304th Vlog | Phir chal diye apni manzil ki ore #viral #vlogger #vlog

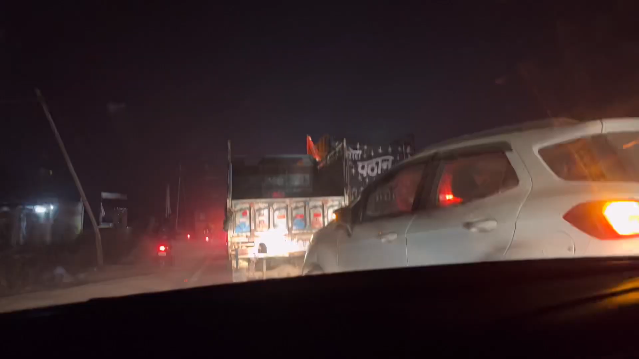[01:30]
ज़्यादा ट्राफिक जाम है बड़ी मुश्किल से हम लोग पहुंच